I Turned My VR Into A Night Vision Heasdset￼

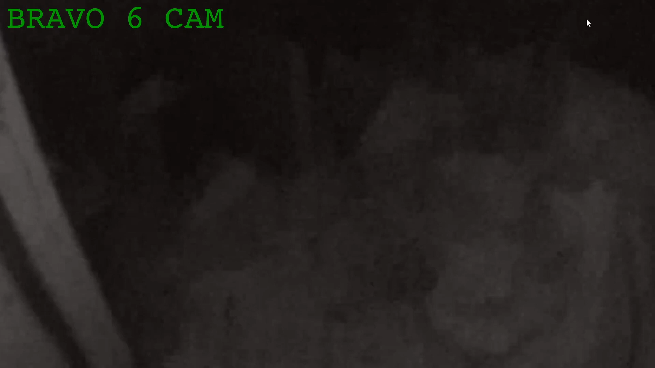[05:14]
mission success if you can see everything in the void of this building i could have been happier with how this came out in function